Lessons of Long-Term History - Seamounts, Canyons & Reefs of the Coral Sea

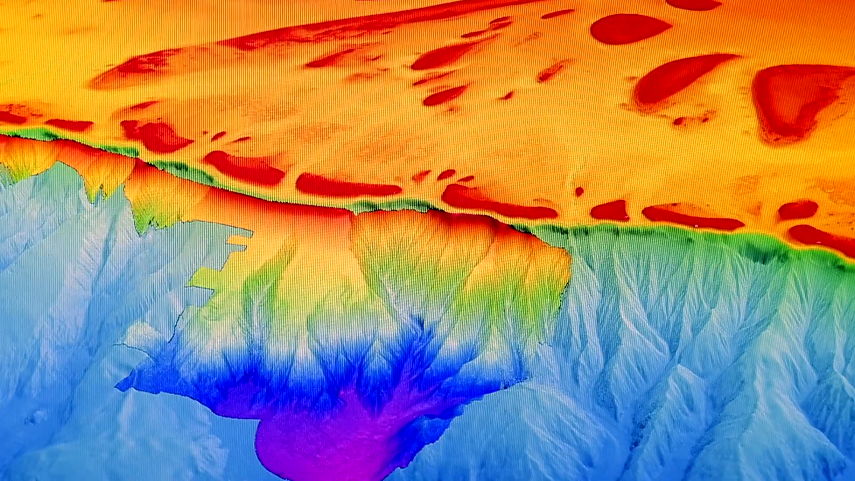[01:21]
It's one thing to look at this system on a computer on computer generated models but to be there in the control room seeing the first vision the